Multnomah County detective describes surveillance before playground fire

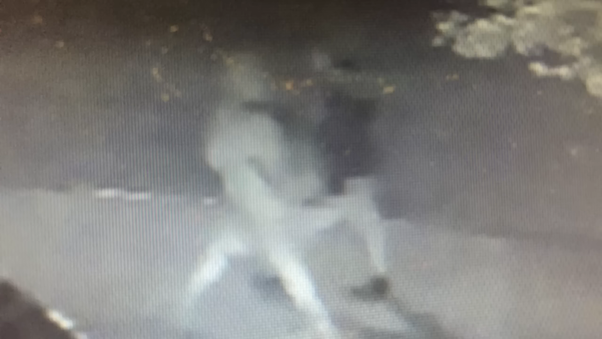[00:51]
we're just looking for any type of tip that would help us identify, you know, who set the fire, or who set the fires. And in this case, it looks like, you know, potentially Caucasian, and it's hard to tell male, female. It's hard to tell on the age. And it looks like they're wearing shorts and, you know, lighter, maybe, maybe a hoodie, and maybe a darker hoodie.